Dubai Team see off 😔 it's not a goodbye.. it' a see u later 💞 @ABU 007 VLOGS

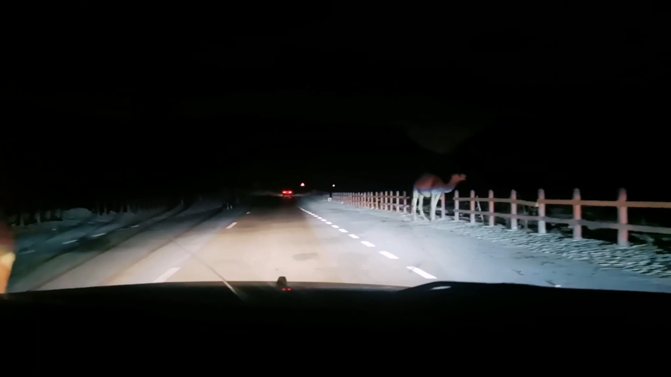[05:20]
रास्ते में कैमल गाइस, सलाला में ऐसा है कि आपको जब ड्राइव करते तो बहुत ही संभाल कर करना पड़ता है, क्योंकि रास्ते रास्ते में जो है कैमल अंधेरे में सामने आ जाते हैं।
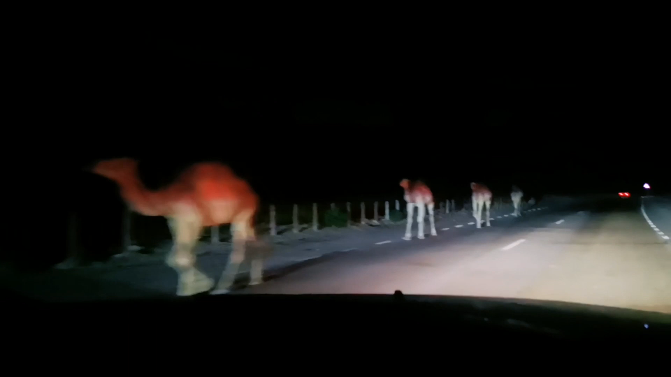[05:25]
तो कोई भी स्पॉट पे आप जाते हैं तो बहुत ही आराम से और केयरफुल होकर ड्राइव कीजिए।